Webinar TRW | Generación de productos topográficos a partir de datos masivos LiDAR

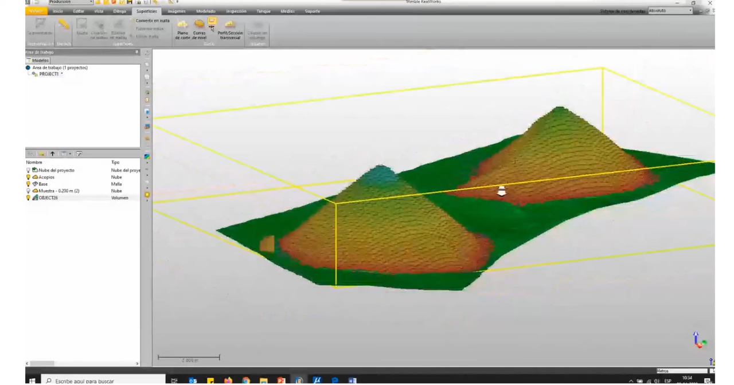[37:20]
Bueno, en esta resolución de 50 centímetros que calcule, ¿cierto? Es donde voy a sacar las imágenes para el informe. Pero, el resultado real que yo voy a poner en el informe va a ser con un prismoide bastante más pequeño.
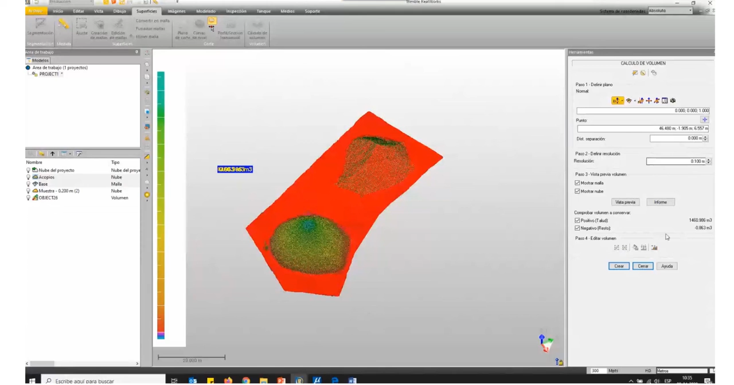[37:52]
voy a poder visualizar solo el volumen de la zona que yo encerré. Sin contabilizar los dos acopios. ¿Ya?
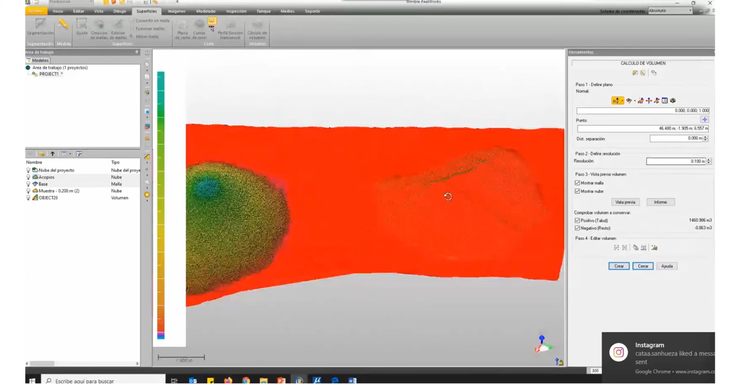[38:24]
eso fue también la capacidad de interpolar con respecto a la pendiente y calcular un volumen aproximado.
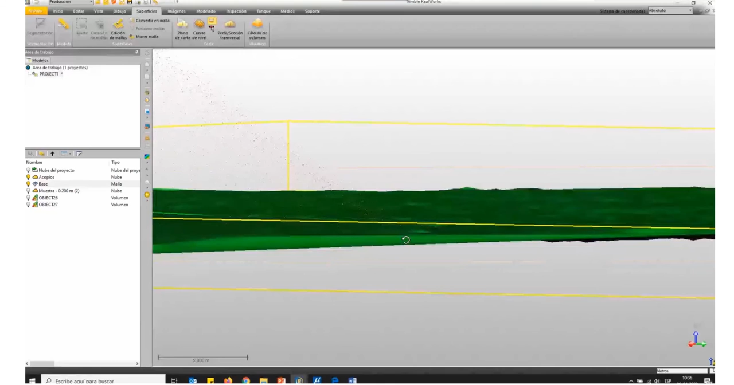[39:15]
Por ejemplo, si yo la miro con mucho detalle, veo que hay nueve puntos bajo la superficie base.
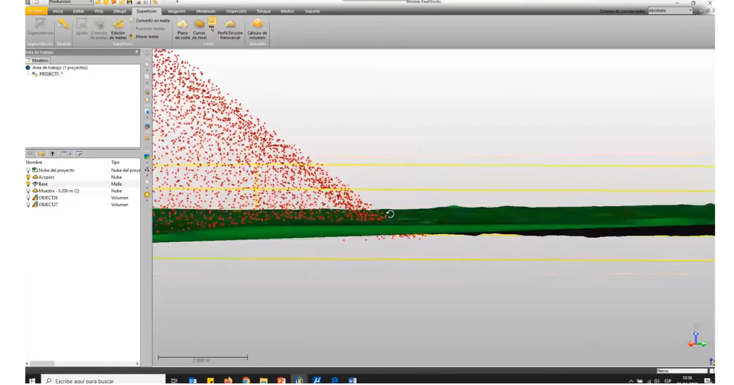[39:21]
Entonces, por tanto, cuando el software intenta calcular, eso también lo toma como un cálculo volumétrico. ¿Ya?
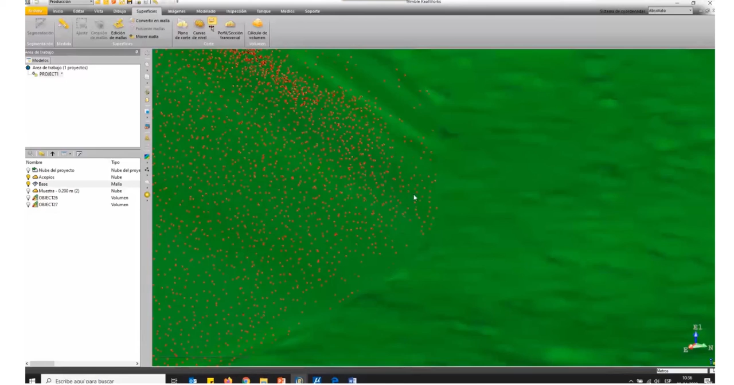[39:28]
Para mejorar eso, hay que mejorar la superficie base, básicamente. Ok, ya te tengo una segunda consulta acá. ¿Puedo ocupar Real World con datos UAE? Sí, sí, por supuesto. Todos los softwares de UAV, en nuestro caso Metashape, TDC, ¿cierto? Permiten exportación de datos como nube de puntos. Y, por tanto, existen algunos formatos universales de intercambio, como el LAS, el LAS comprimido o el E57.
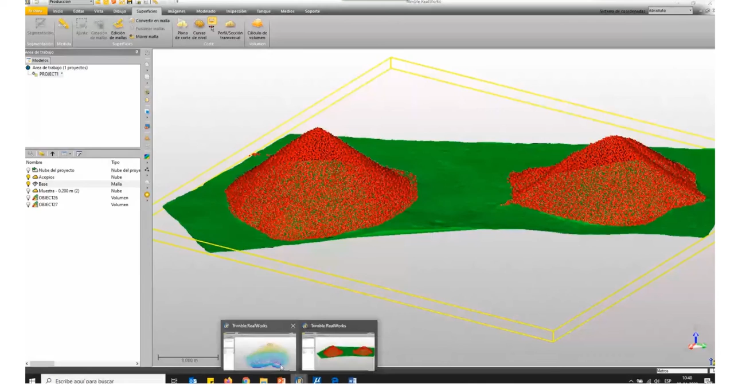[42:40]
¿Se pueden rellenar en la superficie lugares que obviamente no tengan triángulo? Sí, mira. A ver, acá. Sí. Sí veo... Sí veo este adito, ¿cierto? Y veo la generación de mallas. El software, cuando estoy trabajando con esta opción de proyección basada en plano, tiene esta opción que dice eliminar descontinuidades. Y si está desactivada, el software va a interpolar.
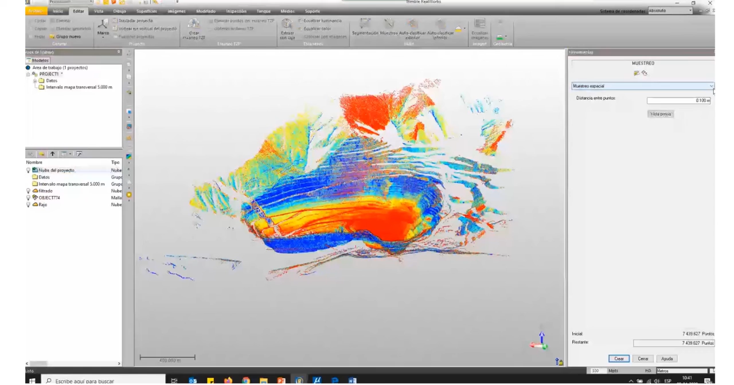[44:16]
Y puedo ocupar uno de los filtros que dice basado en escaneo. Entonces, por ejemplo, yo puedo acá separar la nube. Puedo decirle ya, mira, genera una nube solo con la información de hoy.
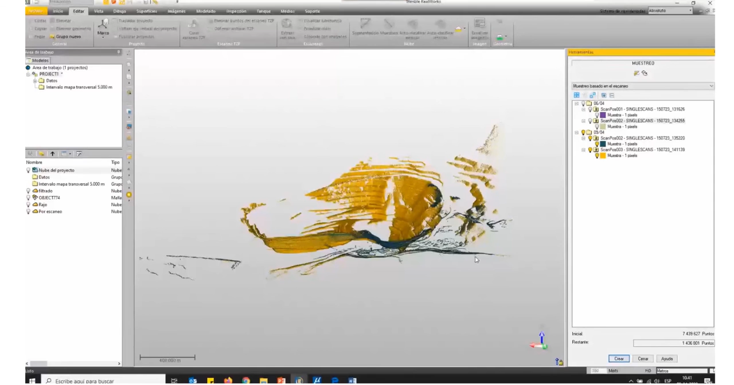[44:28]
¿Cierto? Y acá apareció otro layer, que esa layer la puedo renombrar como 09 del 04. ¿Cierto?
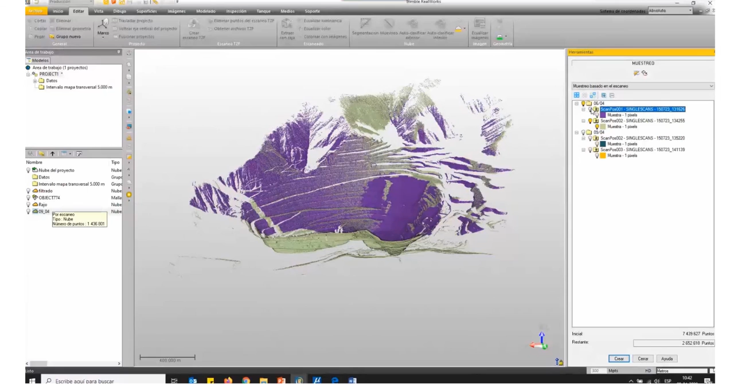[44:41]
Y otro layer con la otra zona, ¿cierto? 06 del 04. Y esas dos, yo las podría utilizar para hacer un cálculo volumen. Así que sí, se puede. Tiene una ventaja RealWorks también, que no necesito hacer la superficie para calcular el volumen. Puedo trabajar a partir de dos nubes de punto y que le haga el volumen. Entonces, es totalmente factible hacerlo.
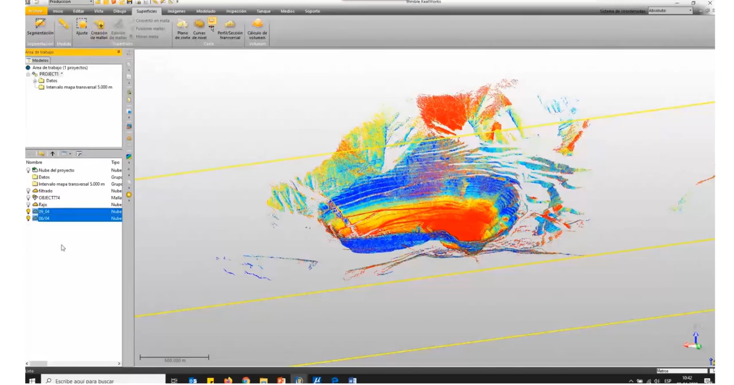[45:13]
Incluso tú, a partir de estas layers, podrías segmentar la zona que quieres cubitar, donde está el avance, por ejemplo.